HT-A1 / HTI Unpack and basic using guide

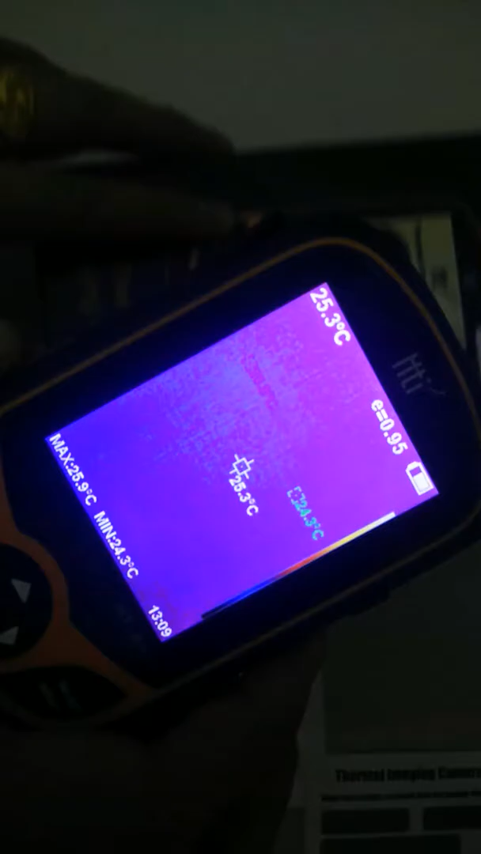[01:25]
On screen: spot 25.3°C, max 25.9°C
อุณภูมินะครับ เป็นอุณภูมิ ก็จะมีจุด Hotspot นะครับ อ่ะ
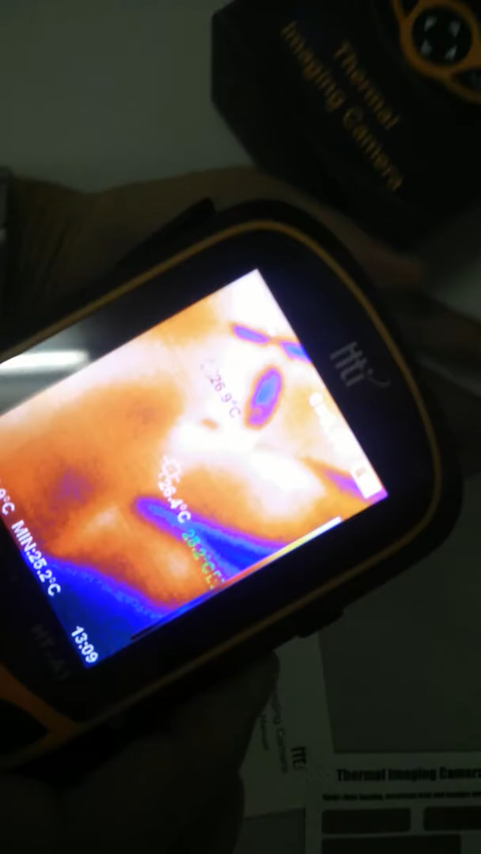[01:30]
เราอันนี้จะเป็นมือ นะครับ มือ นะครั
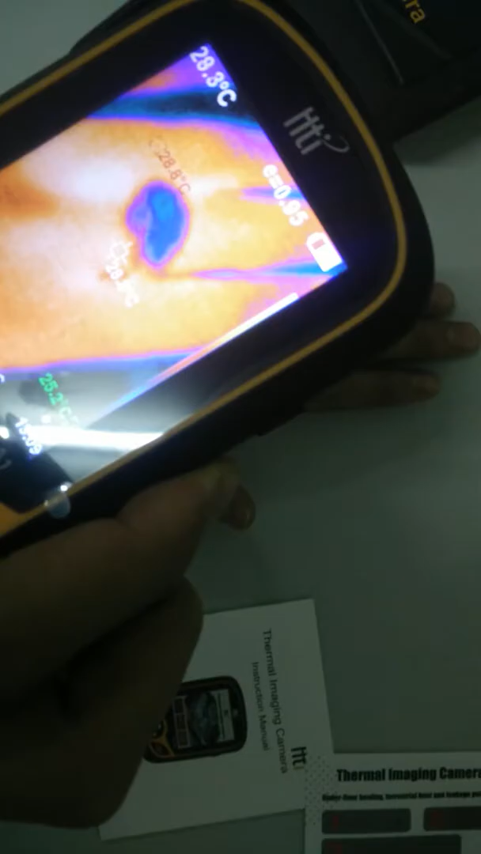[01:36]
บ จะมีจุดบอก นะครั
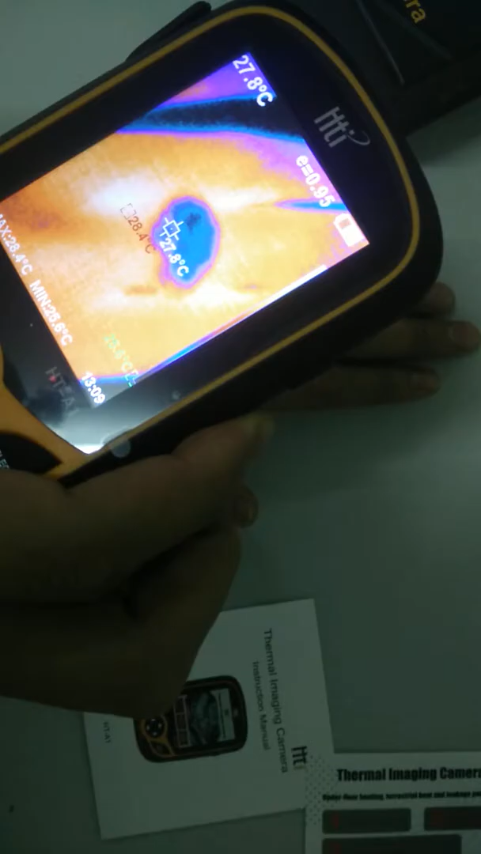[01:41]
On screen: spot 27.8°C, max 28.4°C
บ จุด Hotspot จ
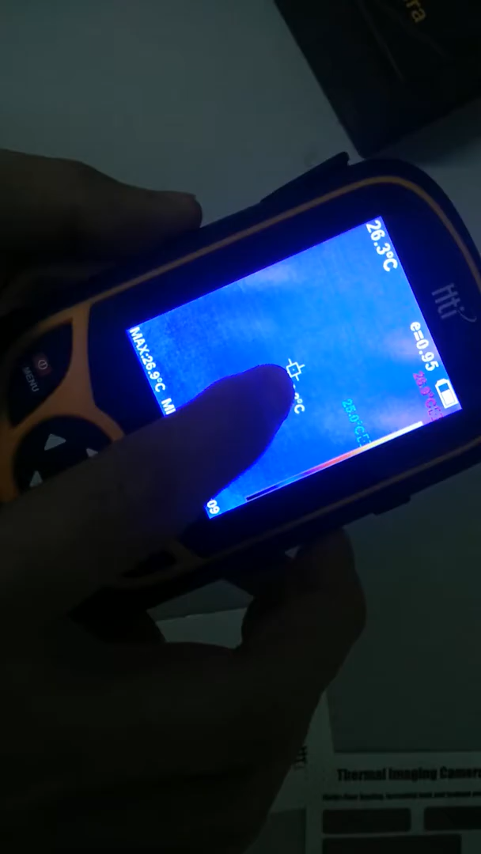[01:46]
On screen: spot 26.3°C
ุด Focus นะครับตัวนี้ ในข้างจะเป็นแถบสี นะครับ แถบสี ด้าน
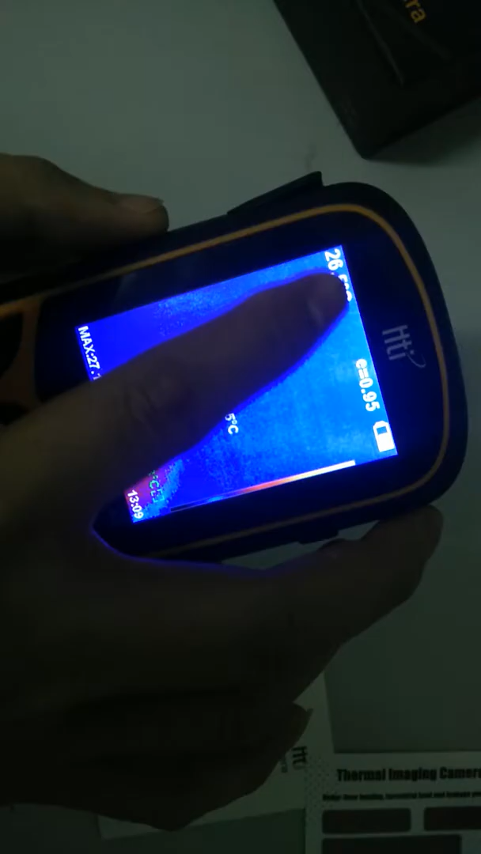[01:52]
วนก็จะเป็นในส่วนของอุณภูมินะครับ
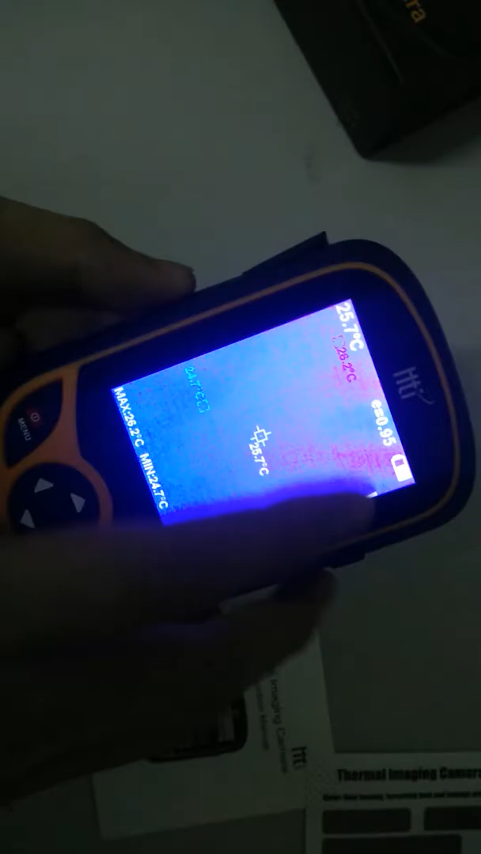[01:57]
On screen: spot 25.7°C, max 26.2°C, min 24.7°C
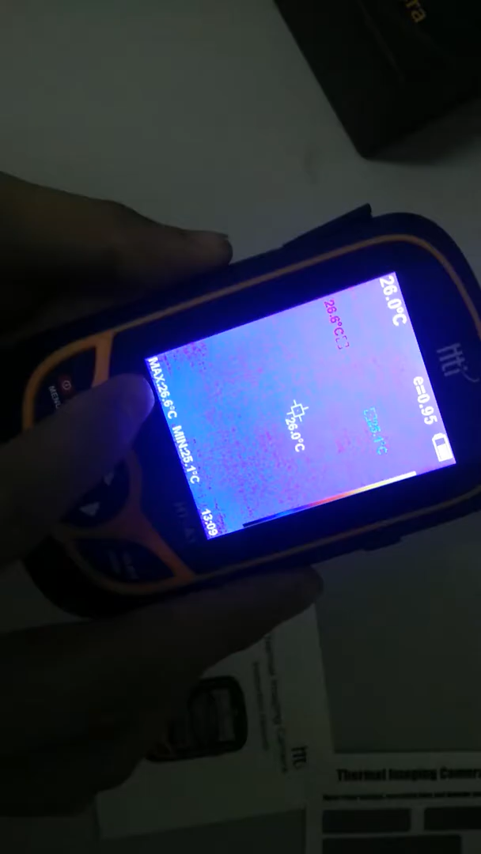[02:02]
On screen: spot 26.0°C, max 26.6°C
ร้านล่างก็จะแสดงในส่วนของ Maximum แล้วก็ Minimum ที่ตัวเครื่อง อัดได้นะครับ ตัวนี้ใ
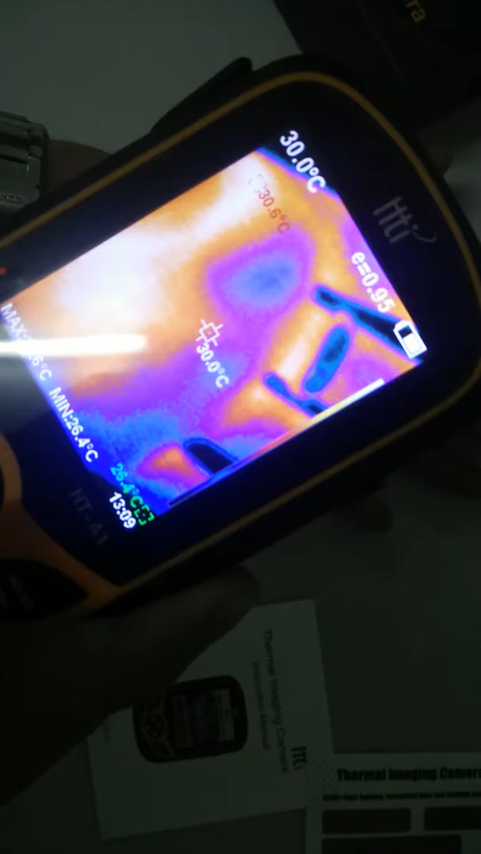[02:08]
On screen: spot 30.0°C, min 26.4°C
นส่วนของการตั้งค่านะครับ การตั้งค่าเราก็มาที่ในส่วนของเมนูเลย
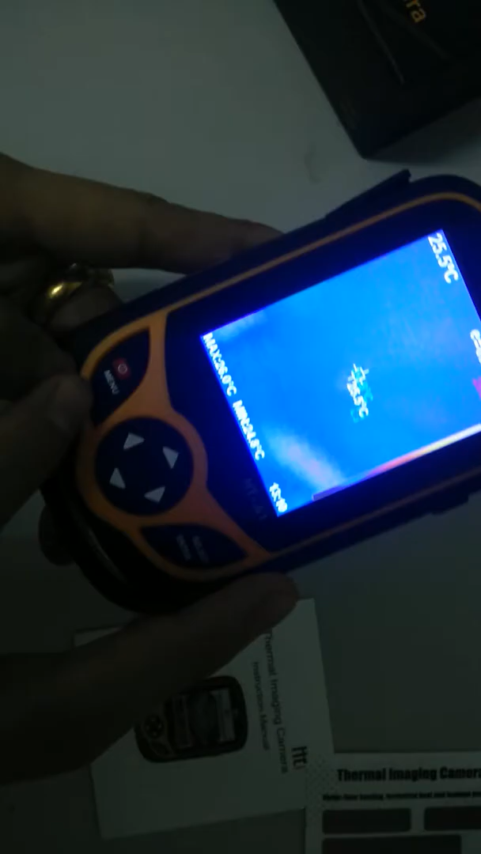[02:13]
กดเมนูก็จะมี อ่า  Image นะครับ ก็คือ ภาพที่เราเซฟไว้นะครับ ตัวนี้เรายังไม่ได้เซฟไว้นะครับ แล้วกดปุ่ม
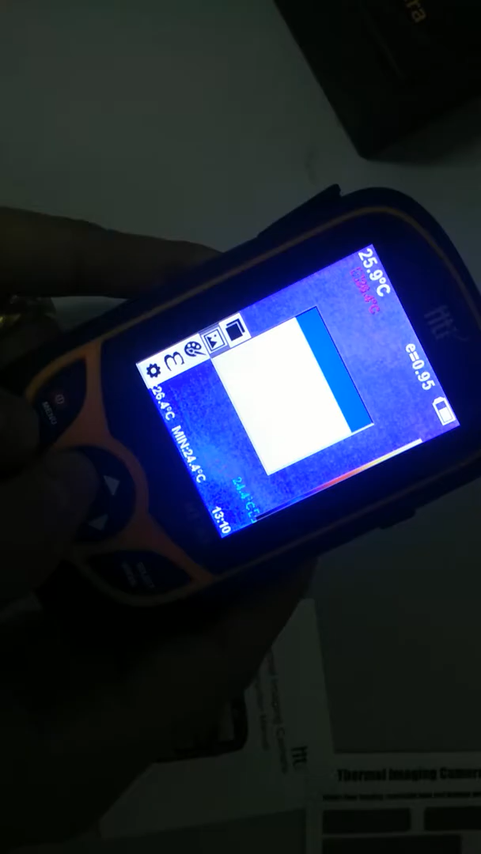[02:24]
On screen: min 24.4°C
ลูกสอน ทางด้านซ้ายนะครับ ฟังค์ชั่นนะครับ Color นะครับ ตัวนี้
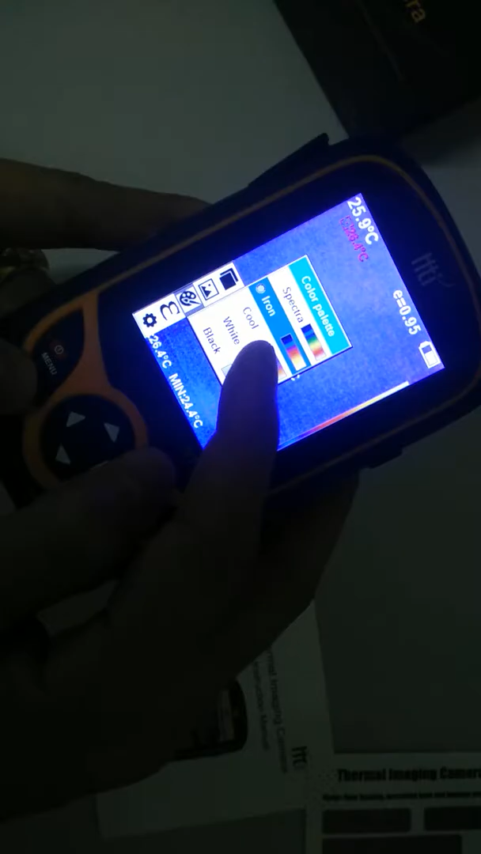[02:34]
On screen: min 24.4°C
เราก็เลือกว่าเราจะใช้เป็นแบบไหน นะครับ เป็น Iron เป็น Spectre เป็น Crew นะครับ เป็น Black
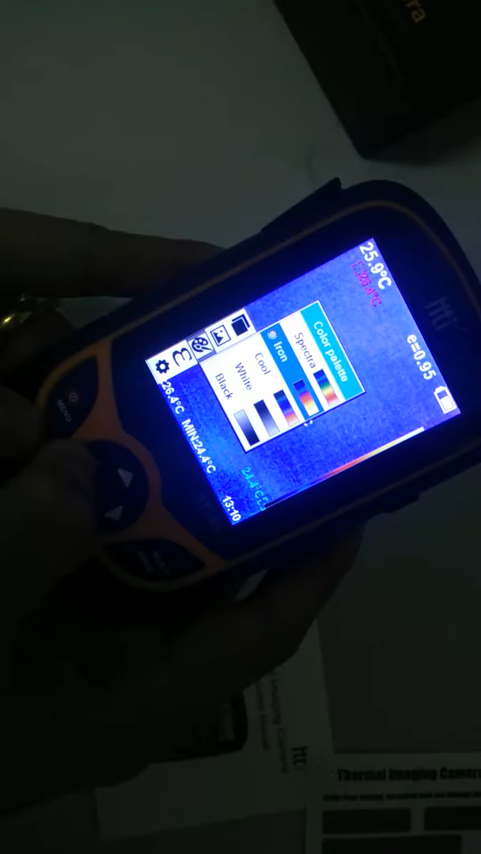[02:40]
กลุกสอนเพื่อกกับ นี่เป็น Emissivity เราก็สามารถเลือก
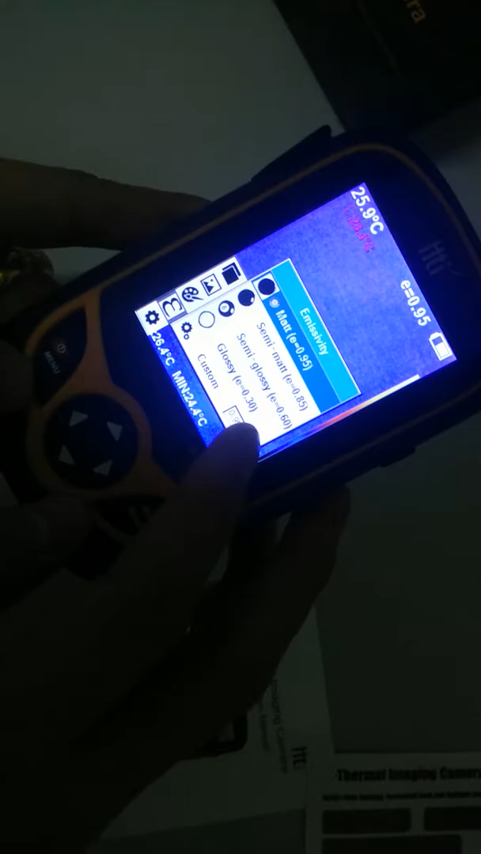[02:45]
On screen: spot 25.9°C
ได้หรือว่าจะปรับ Emissivity แบบมันนวนก็ได้
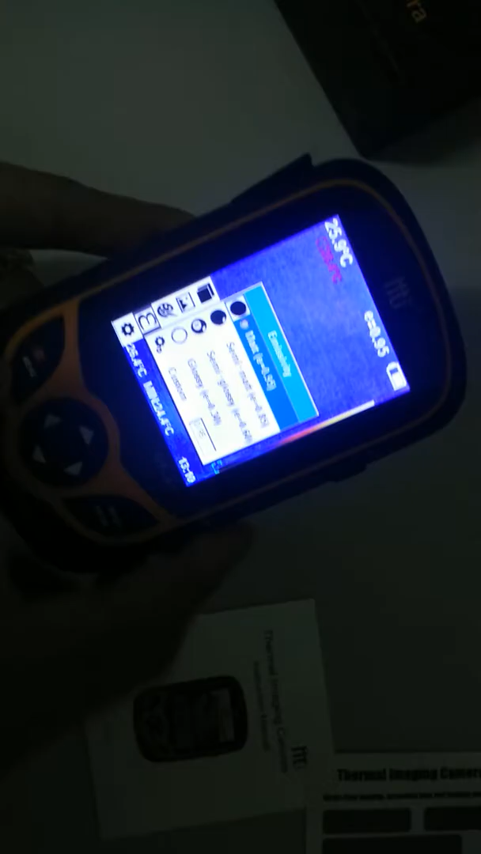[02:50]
จะมีบอกอยู่ว่า เป็นด้านหลังว่าเราวัดอะไรก็ในผู้มือจะมีบอกอยู่ Emissivity ที่เท่าไหร่แต่ Standard ก็จะมา 0.